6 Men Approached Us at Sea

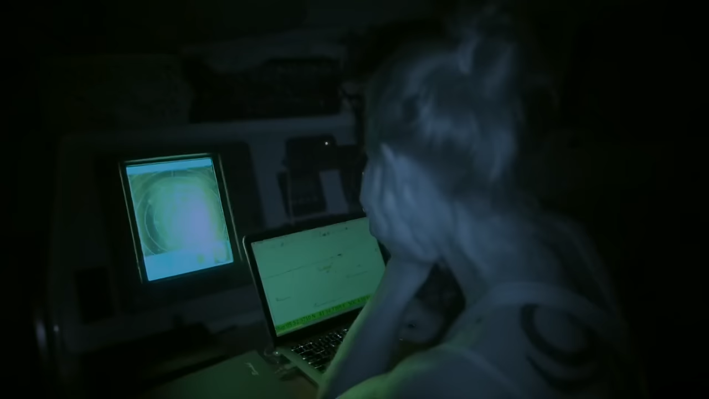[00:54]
not like what we're used to seeing around we are hundreds of miles away from any shoreline if you look around on the horizon during the day there's
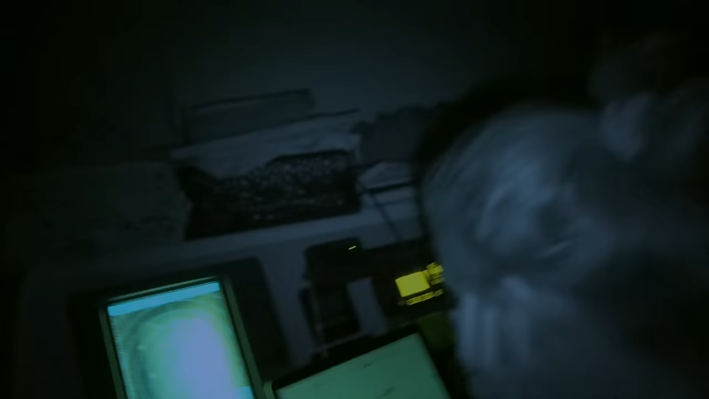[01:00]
no one if you look around on the horizon at night on the radar there's no one